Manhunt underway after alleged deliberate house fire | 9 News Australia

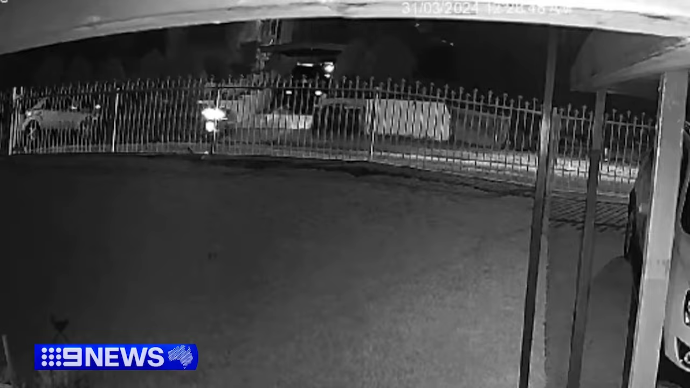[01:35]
This car seen arriving seconds before the fire started and leaving just after ignition is of interest to police.